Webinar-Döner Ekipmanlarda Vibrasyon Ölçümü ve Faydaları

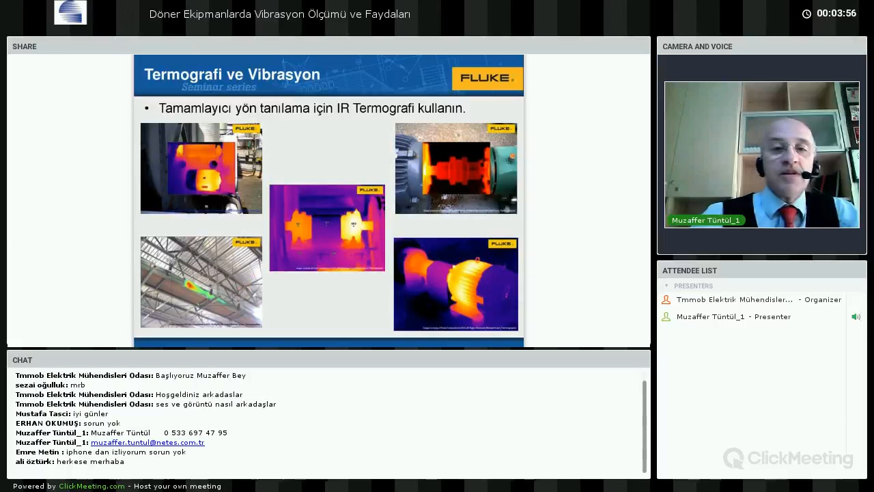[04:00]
Yani bulduğunuz tanılara destek olacak şekilde termal kamerayı da kullanma imkanınız var. Örnekte birkaç resim mevcut. Evet, gelelim vibrasyon testinin faydalarına.